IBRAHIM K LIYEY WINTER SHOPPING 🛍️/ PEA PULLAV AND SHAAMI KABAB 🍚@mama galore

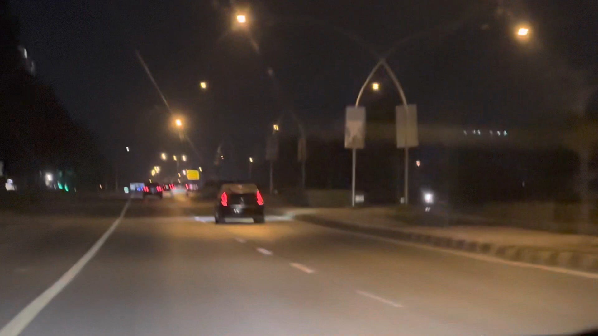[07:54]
ये हम जा रहे हैं वापस, रात का बज रहा है 1:30, लेकिन वीकेंड था इसलिए हमने कहा चले, मूवी अच्छी थी, थोड़ी लंबी ज़्यादा थी।